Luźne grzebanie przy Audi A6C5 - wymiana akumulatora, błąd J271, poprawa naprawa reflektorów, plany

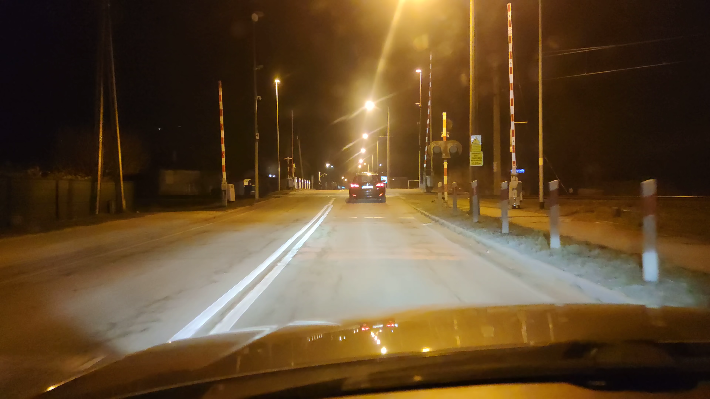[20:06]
Na szczęście są dosyć słaby. Ale powiem Wam, że te światła naprawdę no robią robotę, nie? Robią robotę. No zobaczcie, no jak jaśniutko jest fajnie, no.